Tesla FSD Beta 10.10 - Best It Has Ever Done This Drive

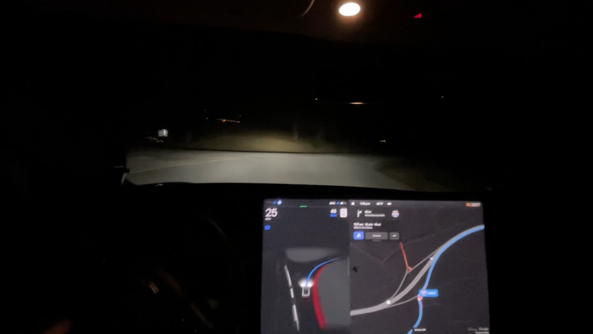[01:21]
I will plan to do it um But this route historically has been done with zero disengagements Multiple times so a little bit too far to the right, but um still Still fine. I suppose This is where it's questionable And it actually is doing see it's slowing down right here because it's really hesitant, but this is better Because it's at night. I can see the language better And it's um already over so apparently a trick I'm not going to do it because the car is coming up on my left Um,
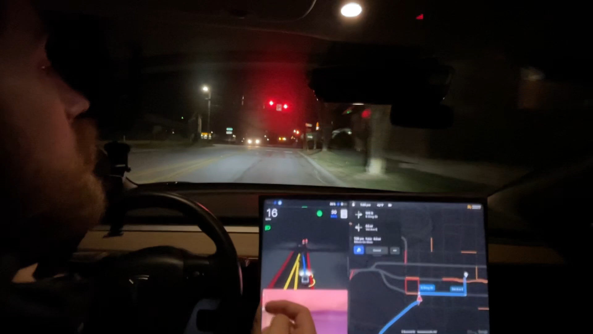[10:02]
I almost hit that stick sit in there um Whoa don't don't don't you dare go run for the red light we're good to go now actually But i'm gonna leave it here and see what it does Well this guy's probably like what are you doing i'm gonna tap tap the accelerator Um Oh don't stop Oh come on keep on going go Okay,
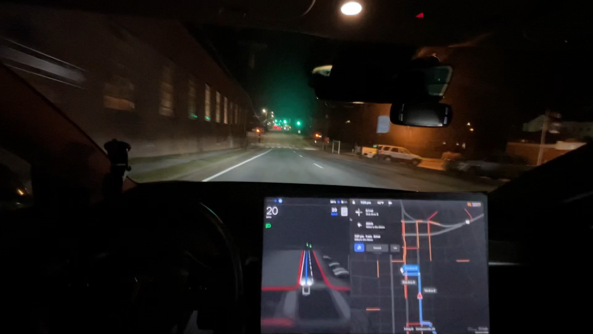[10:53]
It just doesn't look normal like you can turn right on red you have your blinker on When you're turning at least that's what i think the other guys Staring at me for um But as long as we can make this last turn Jinx it everyone we're gonna we're not gonna make it we're not gonna make a car Ah man i hate it everyone so actually Overall This was an improvement this was like one of the better drives i've had on 10.10